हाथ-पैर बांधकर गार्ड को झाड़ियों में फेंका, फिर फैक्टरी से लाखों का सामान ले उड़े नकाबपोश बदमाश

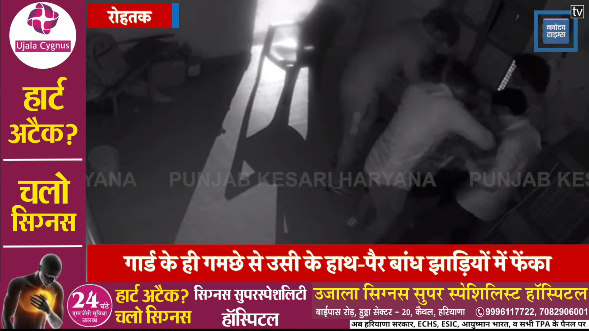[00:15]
बिती रात एक फैक्टरी के कार्ड को बंदग बना लिया और उसके हाथ पैर बांद कर जाड़ियों में फेक दिया